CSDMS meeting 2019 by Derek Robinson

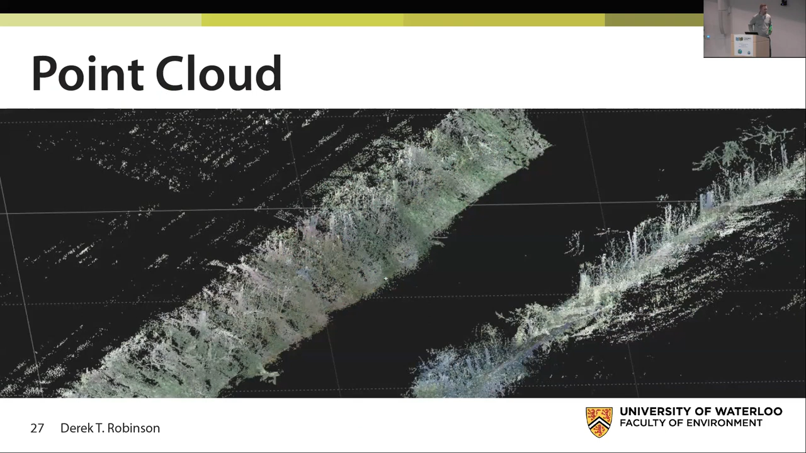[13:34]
And this is showing the vegetation on the stream banks, which we then have to filter out to create the terrain.
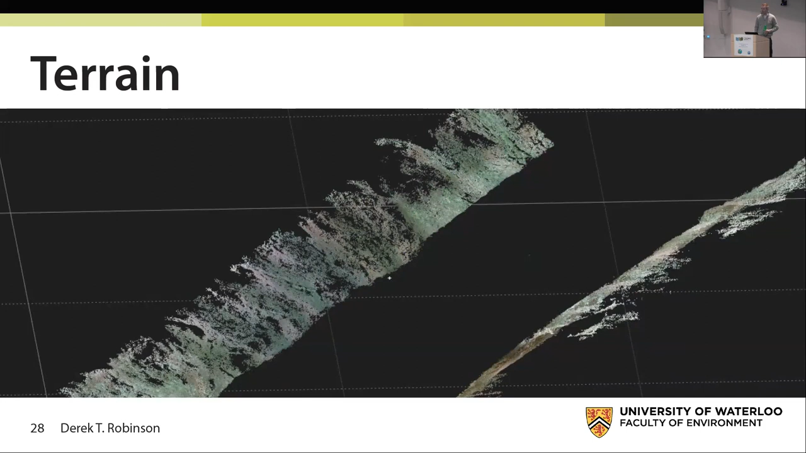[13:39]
And then we can make some comparisons between our manual measurements, the TLS and the UAV.
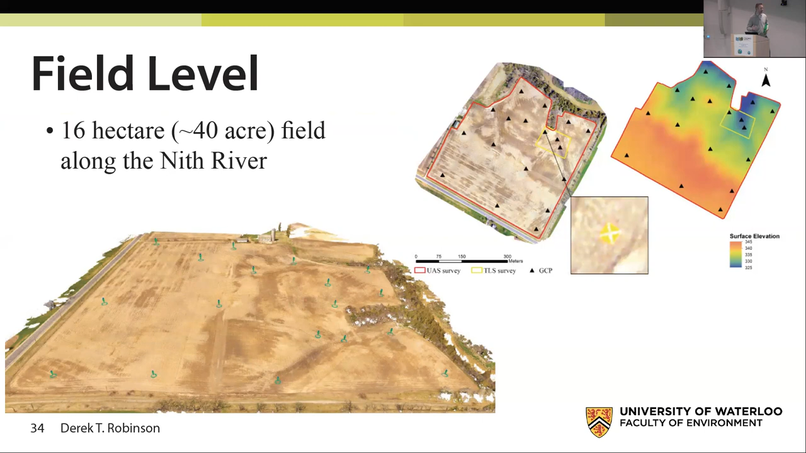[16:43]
The Nith River is one of the strongest contributors of nutrient flow to the Grand River, which then goes into Lake Erie and leads us back to our eutrophication problem. And so it just blows my mind every time I look at this picture and I visit the field is the volume of erosion that's happening on this one farm field. This is 40 acres, and before we got there, the farmer had just instituted four berms on the landscape to slow down that water flow, kind of create some deposition points, and it's been a huge amount of deposition that takes place.
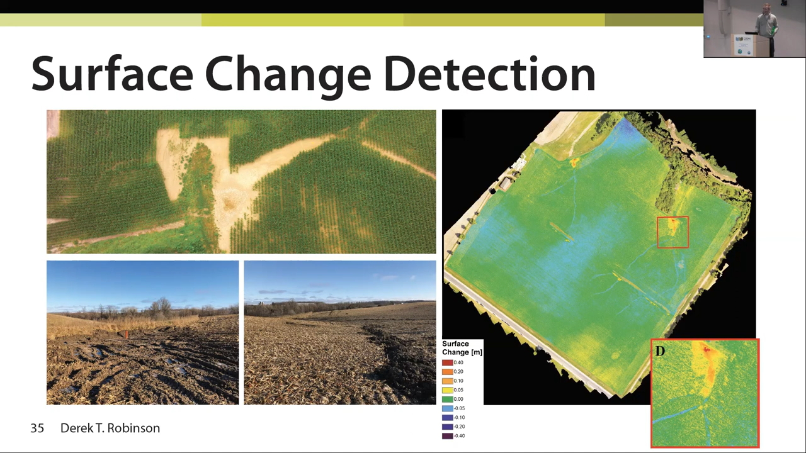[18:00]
I should have had a minivan in college. I'm literally not joking. I love minivans. So I thought, and the reason why I love them is because I can pack so much in them and it's not stressful to then pack the car and make everybody happy. So I've got all this space and I started thinking, how much soil could I fit in that minivan? And so Ben's measurement is that with the TLS, we're getting 26 meters cubed just from this one plume of four massive plumes on this one field. That's almost five minivans full of soil. All right. And the UAV data just for that location is matching up pretty well.
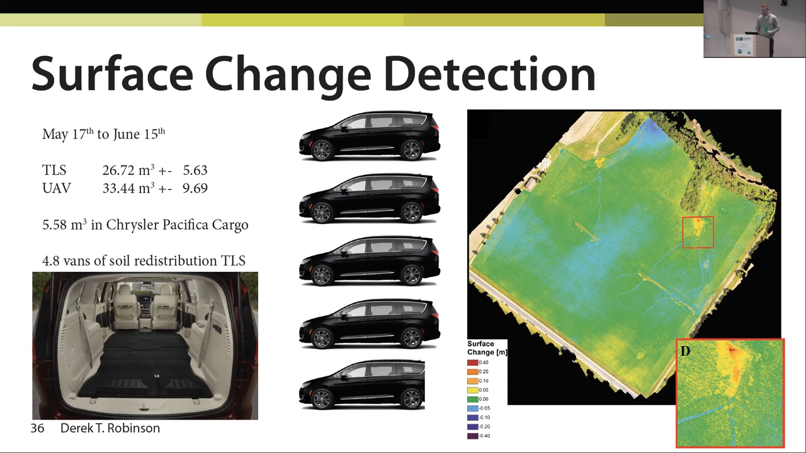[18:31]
You know, we'd prefer better, but it's doing pretty well there. And so part of that process, when we want to start moving this towards the modeling, the hydrological and erosion models, is that they all involve some level of flow accumulation. All right. So on the left, we have a 10 meter DEM that is distributed across the province. And here's what the flow accumulation pathways look with that DEM. And on the right hand side, we've got the five centimeter DEM that we created from our drone data.